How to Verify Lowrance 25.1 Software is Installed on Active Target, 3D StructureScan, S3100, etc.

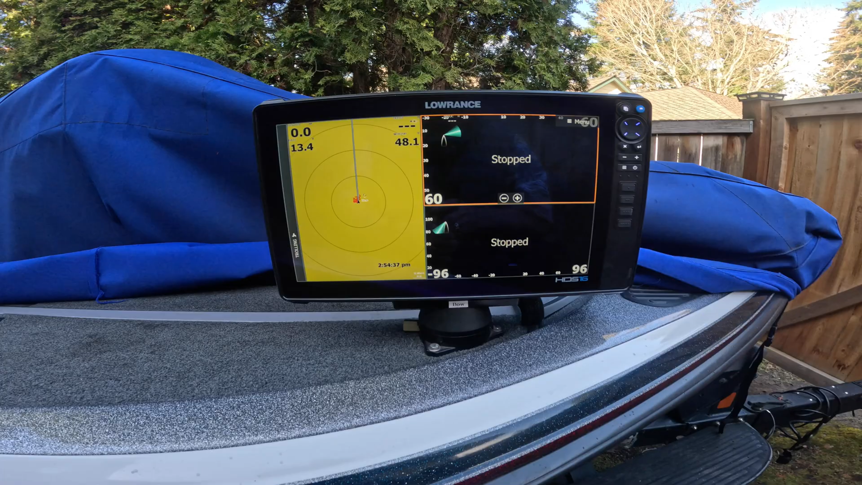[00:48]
16 right here the quickest way to check to see if this got updated to 25.1 is to
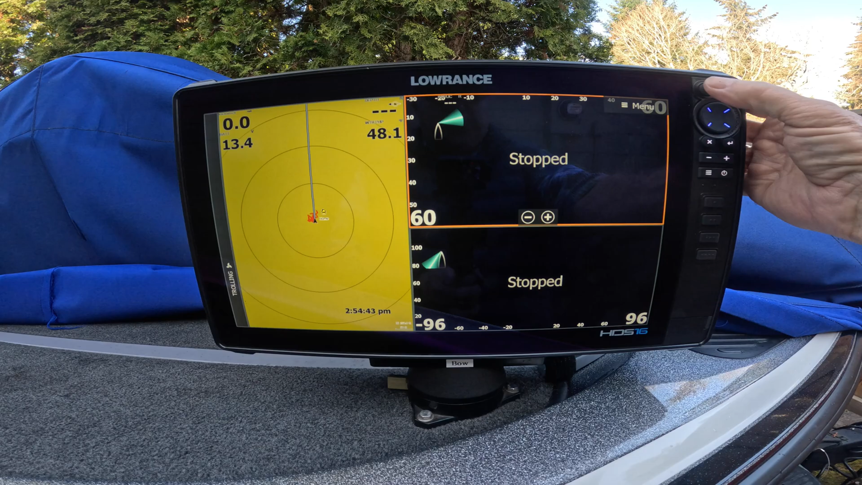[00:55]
press the pages button I'll press that once I'll hit the gear for settings and then I'll